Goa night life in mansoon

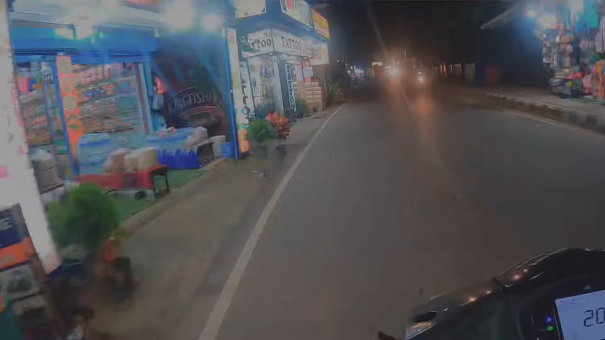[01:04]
है और अब हम आगे का पूरस्टा दिखाते हैं अभी वज़िए नौ